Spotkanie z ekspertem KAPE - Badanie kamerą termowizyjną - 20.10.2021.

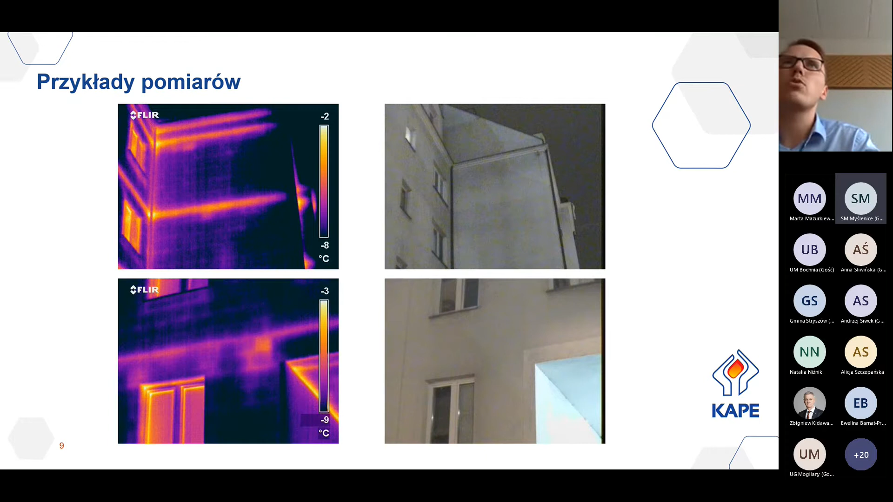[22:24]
tak, to nawet takie proste termometry do pomieszczeń, one już zawierają takie informacje, tak, także możemy sobie sprawdzać i w zależności od tego na przykład otwierać okna, tak, czy no zwrócić uwagę na to, żeby w pomieszczeniach była odpowiednia temperatura. Tutaj idąc dalej, też kilka elementów, tutaj tak samo widzimy na zdjęciu góra, lewa strona, widzimy też wieniec, dodatkowo mamy, wydaje mi się, słup żelbetowy i takie miejsce, gdzie widzimy większą ucieczkę ciepła. To może być spowodowane tym, że na przykład
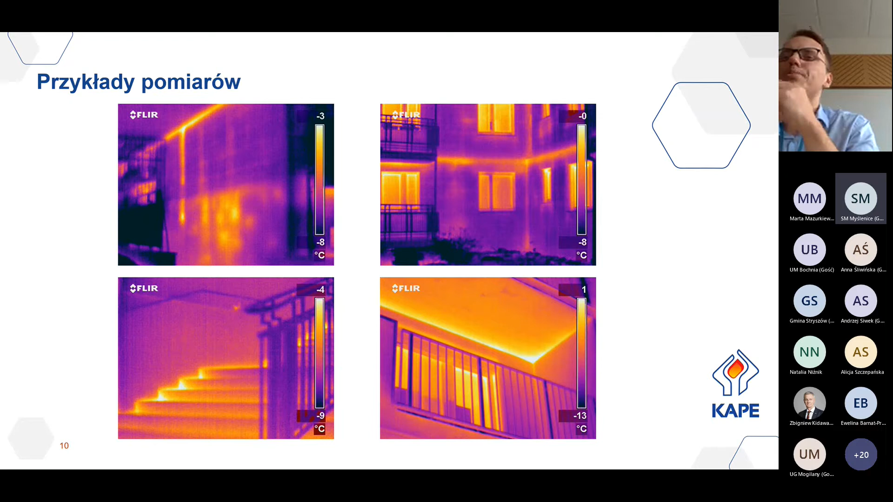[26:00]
Także przeniesie nam to obciążenie, a jednocześnie zaizoluje nam to połączenie. Idąc dalej, przy okazji zdjęć, tutaj po lewej stronie na górze widzimy budynek podpiwniczony, tak? Świadczą o tym tutaj okna po prawej stronie, okienka małe piwniczne widoczne. I tutaj po lewej stronie widzimy dość takie pole świecące się na żółto, co może oznaczać, że ta przestrzeń publiczna akurat
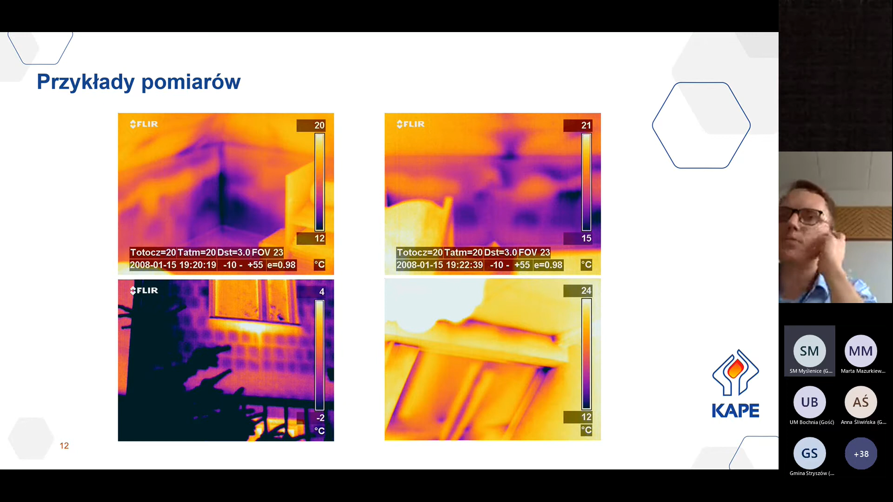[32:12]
Dlatego no, przy każdym takim badaniu warto jest jednak wrócić do tej dokumentacji projektowej, przejrzeć to, czy to wszystko ma sens jako pierwszy etap, no a drugi etap to jest ocena poprawności wykonania, tak? I tutaj już przechodzę powoli do budynków, które zostały akurat dobrze zaizolowane. Tutaj lewa strona, góra. No tutaj widzimy po lewej stronie budynek dobrze zaizolowany. Tu też, jako że jest to budynek wielorodzinny, no to wymiana okien leży po stronie właścicieli lokali, tak? Także też widzimy, że część okien jest w lepszej kondycji, jeżeli chodzi o izolacyjność cieplną. Te okna na dole już są w gorszej, tak?
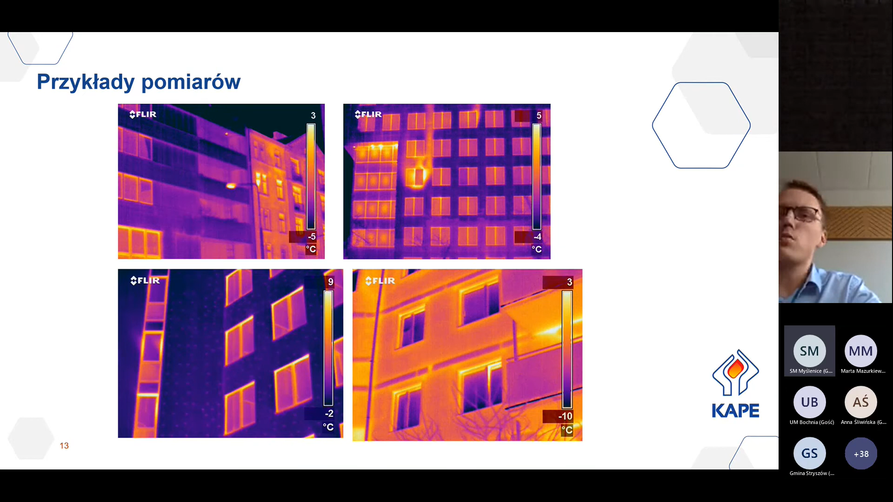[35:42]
W sensie, no nie błąd, taka technologia, po prostu trzeba to no dokonać tej termomodernizacji. I tak jak mówiłem wcześniej, widać te wieńce, które jako że no są z żelbetu, no to no są chłodniejsze, tak, no bo jeszcze bardziej to to zimno w nie wnika.
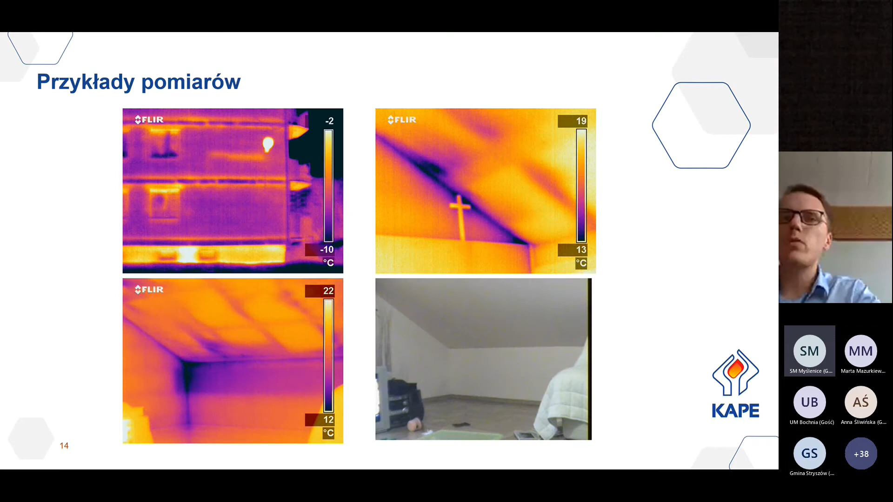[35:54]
I to już będą praktycznie ostatnie zdjęcia, jeżeli chodzi o ten o kwestię termografów. Tutaj, tak jak mówiłem wcześniej, jest sytuacja, gdzie faktycznie piwnica nie jest zaizolowana i przez tą przestrzeń ucieka nam ciepło, tak? Może być to kwestia tego, że faktycznie są grzejniki zainstalowane w przestrzeni piwnicy, a może być to kwestia też tego, że poziomy, tak, i odejścia do pionów, armatura nie są zaizolowane,
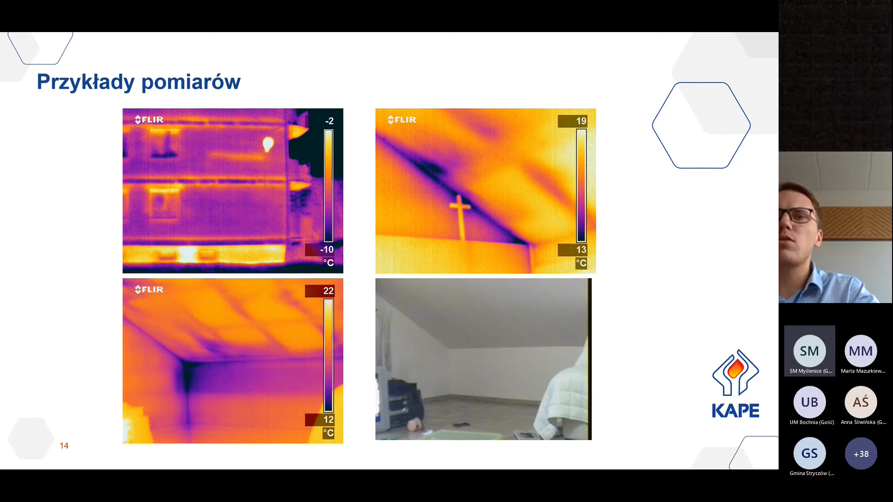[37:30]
gdzie mamy jakby ucieczkę ciepła przez samo drewno. No tutaj podobna sytuacja na dole, gdzie też widzimy krokwie i ucieczkę przez mostek geometryczny i po prawej stronie, no tak jak wygląda to poddasze i ten skos, te ścianka kolankowa.